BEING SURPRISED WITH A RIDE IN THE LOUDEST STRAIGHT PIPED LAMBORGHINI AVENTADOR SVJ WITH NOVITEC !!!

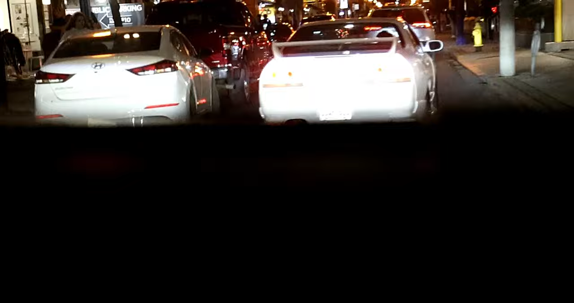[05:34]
R33 Skyline GTR right in front of us. That's so sick. I just sliced my hand doing that too.
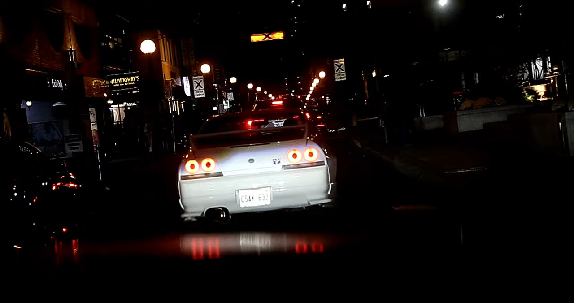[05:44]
That you don't see every day. No, that's rare. An R33.
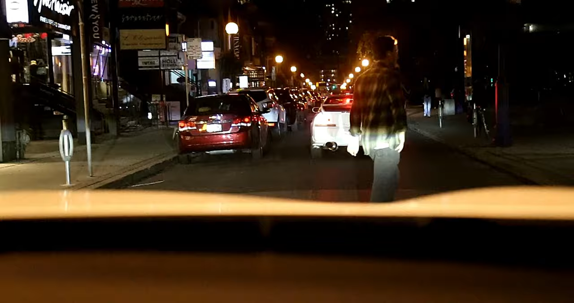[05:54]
Everybody's got R32s and R34s, but never an R33. No, that's super rare. And there's one right here. Dude, that's so sick.